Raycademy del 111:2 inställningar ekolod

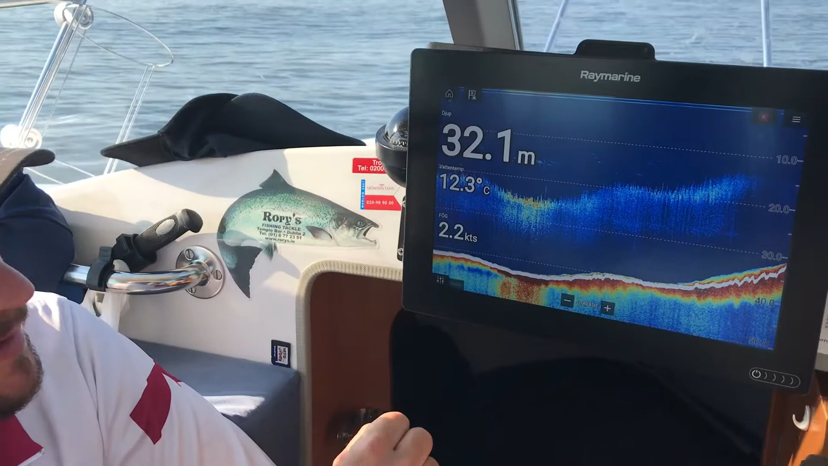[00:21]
On screen: depth 32.1 m, water 12.3°C, speed 2.2 kn
Är man inne i ekolodsbilden så längst ner till vänster har du en liten ikon som ser ut som tre stycken reglage. Trycker du en gång på den så får du upp en meny här på höger så kan du sätta intensitet, höja och sänka den.
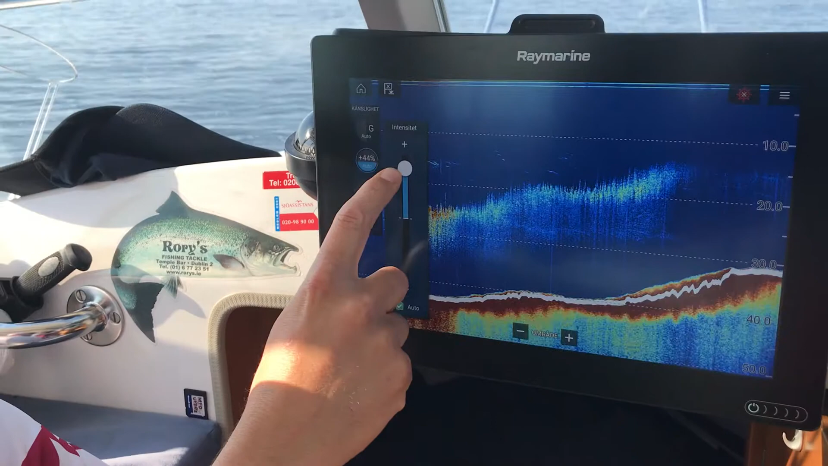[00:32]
Ytfilter, gainen kan du ställa här också. Väldigt, väldigt simpelt och enkelt.
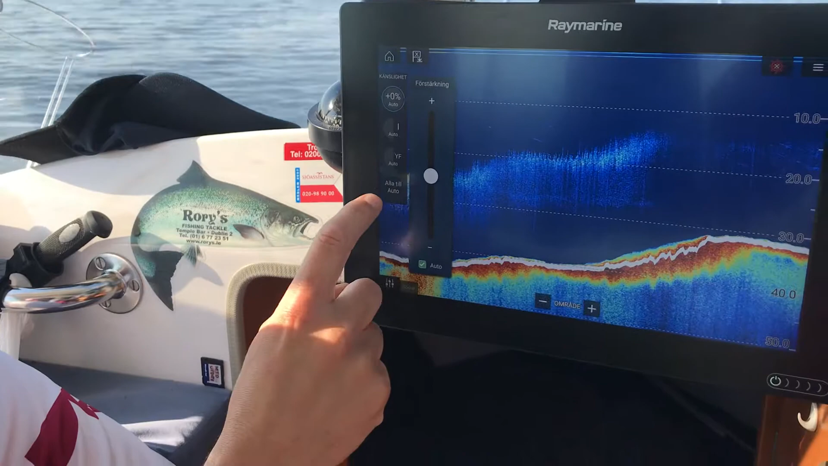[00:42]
Eller så kan du bara ställa alla till auto. Superenkelt!